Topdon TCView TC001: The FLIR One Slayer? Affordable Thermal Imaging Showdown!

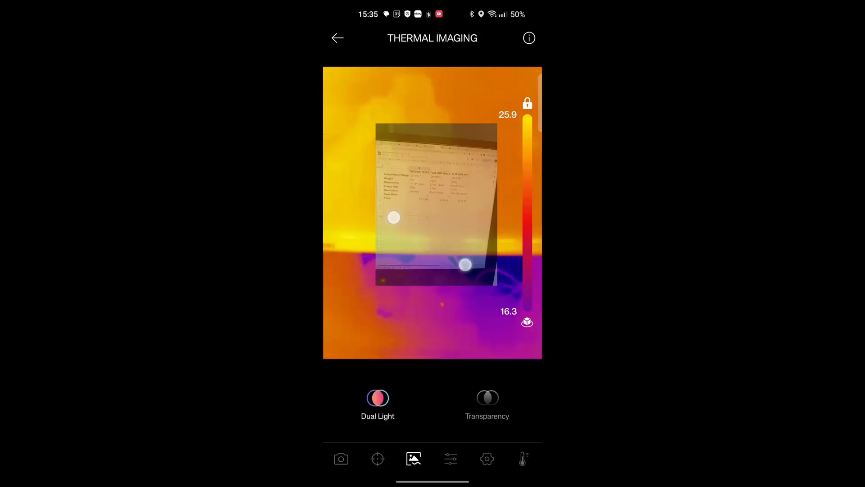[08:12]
as the thermal imaging camera as a kind of overlay just to try
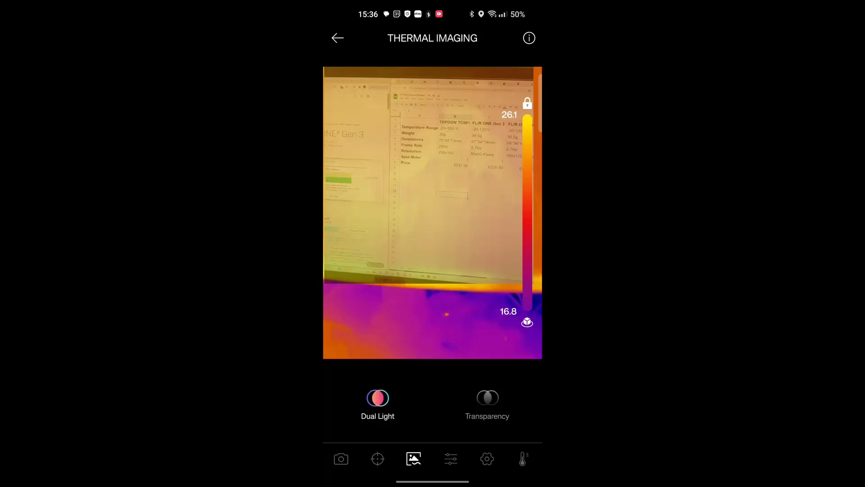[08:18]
and match them up okay and how transparent so we can go full thermal image
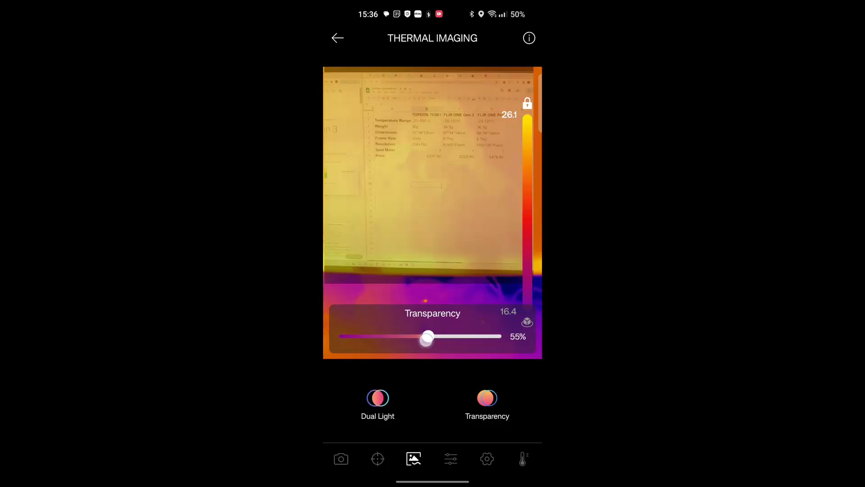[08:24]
or we can go full on to my camera okay well that
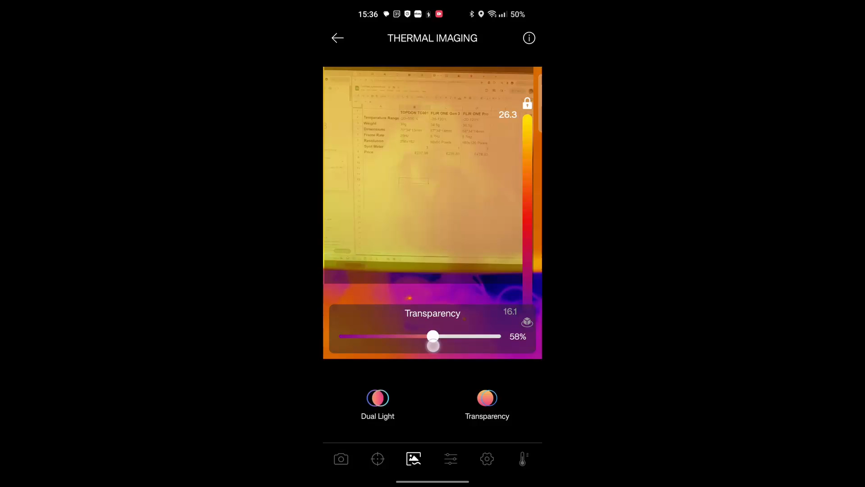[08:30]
could be really helpful with some applications we've got some settings for different color
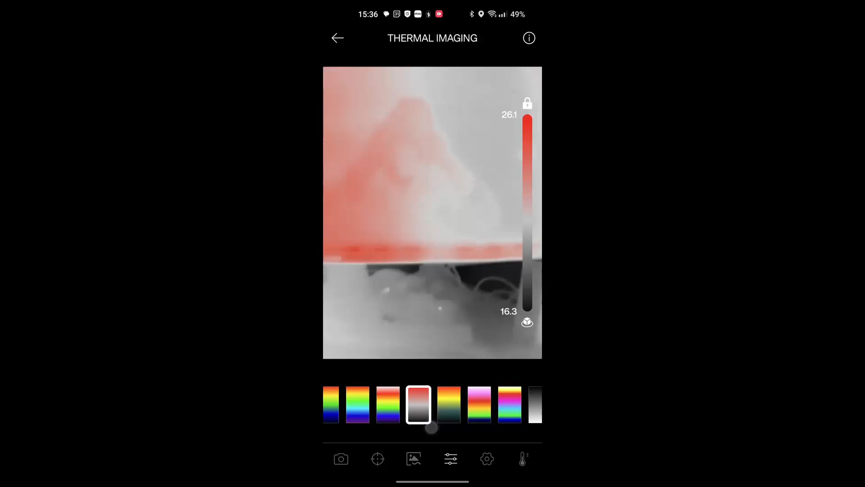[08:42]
scales maybe if you're previously used to one then maybe there's one there that will work well for you
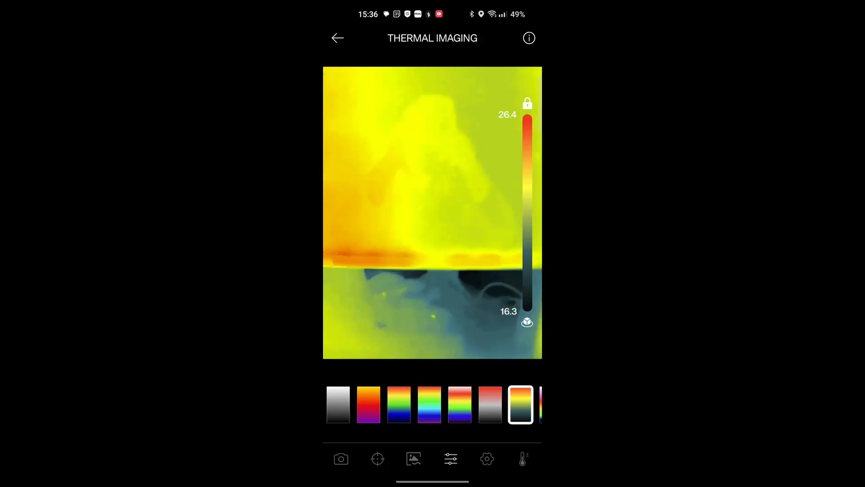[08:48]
but let's stick with the default if we go to settings okay so
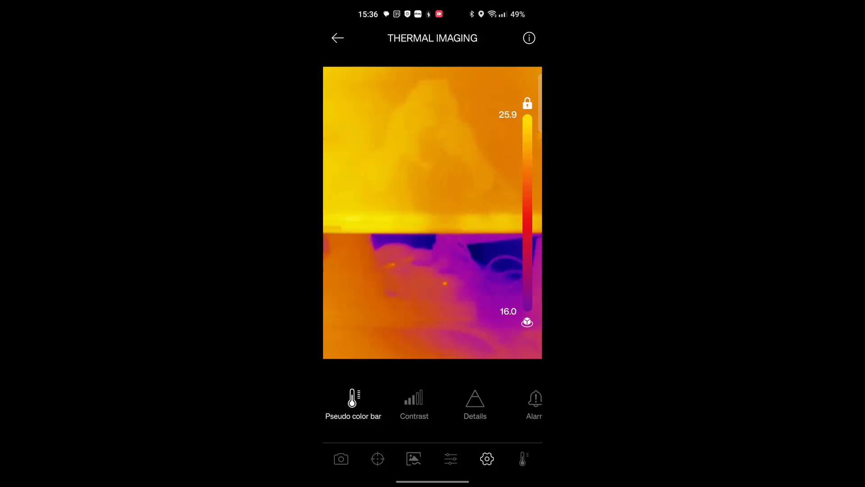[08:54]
then we can we can remove the bar on the edge we can adjust the contrast whoa okay
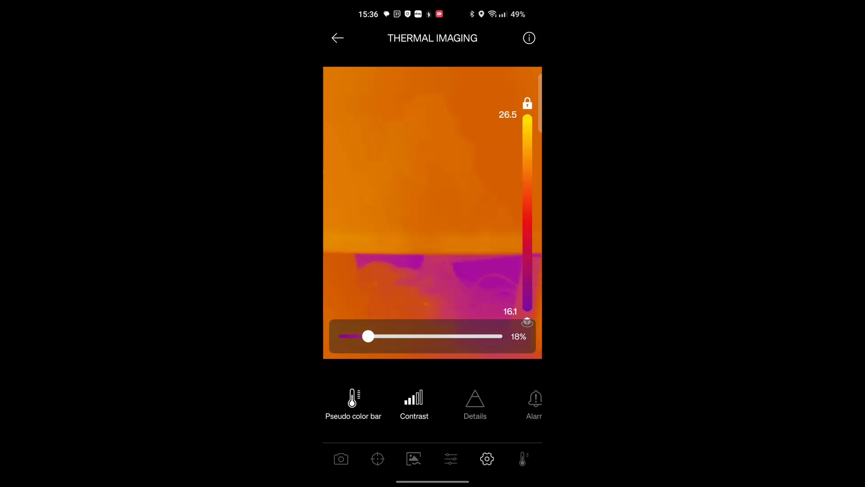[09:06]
so we can get it exactly as we would like it to be details okay
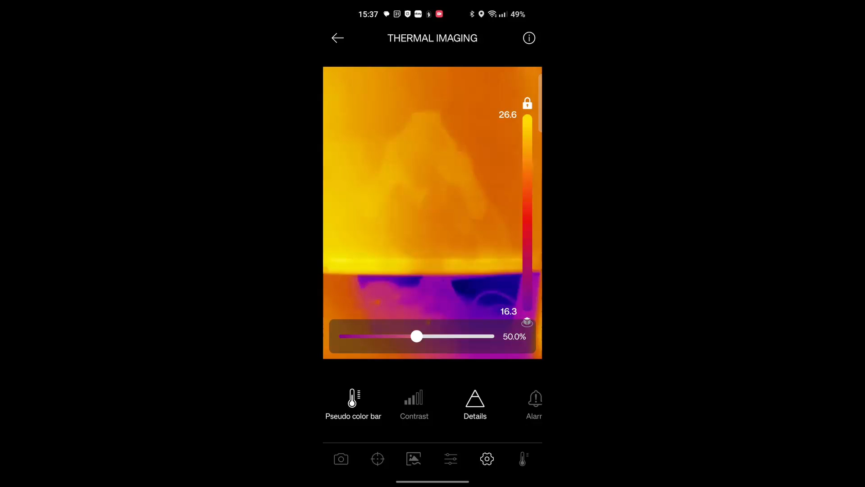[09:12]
the resolution is already pretty good
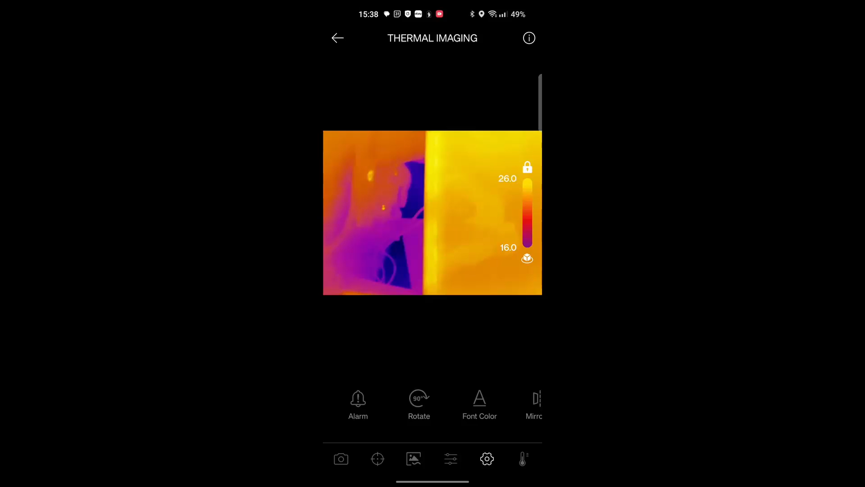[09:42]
supposed to work but um maybe if you've got a tablet that would be more more helpful all right and then you can put it on normal temperature range minus 20 to 150 degrees that's going to be more than enough for me all right
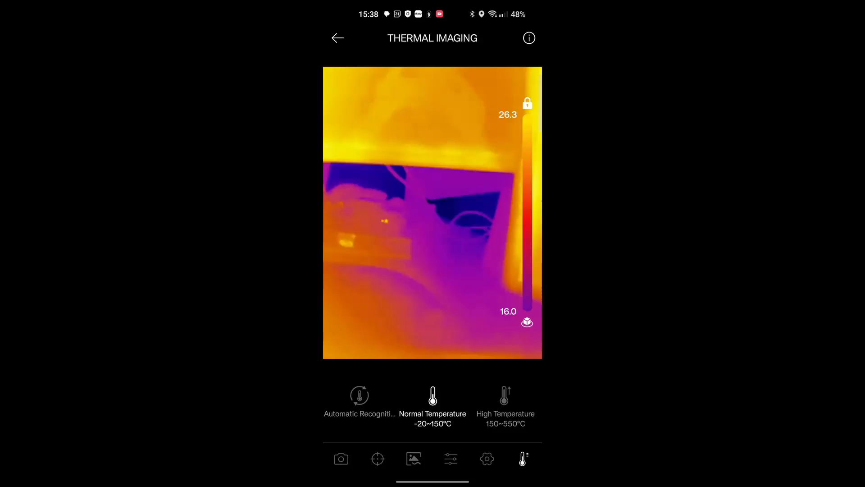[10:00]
what else can we do here then temperature monitoring
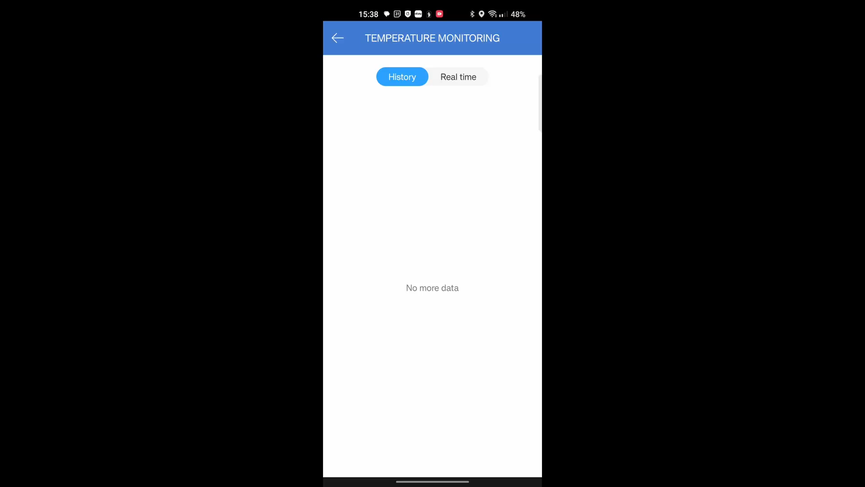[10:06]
generate image
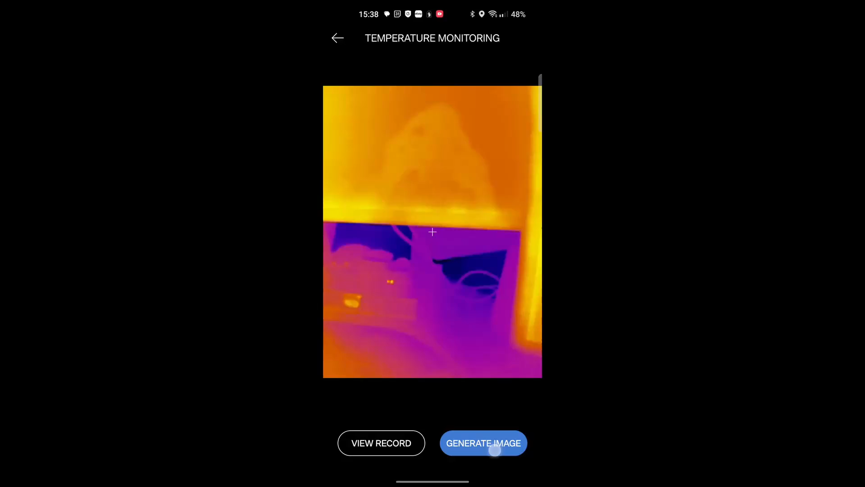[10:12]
dot okay select an area to monitor